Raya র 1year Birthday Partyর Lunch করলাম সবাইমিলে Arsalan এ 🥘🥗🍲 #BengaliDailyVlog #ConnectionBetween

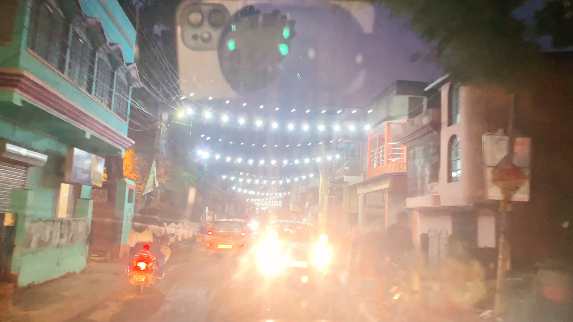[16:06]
এটা আমার পুরোনো নাচের স্কুল, কিন্তু এই ভাঙা রাস্তাই এখন সেমি। মম্মা এখানে নাচ করতে আসে, এই যে এখন নাচ মানে নাচ স্কুল, এখানে মম্মা নাচ নাচ করতে আসতো।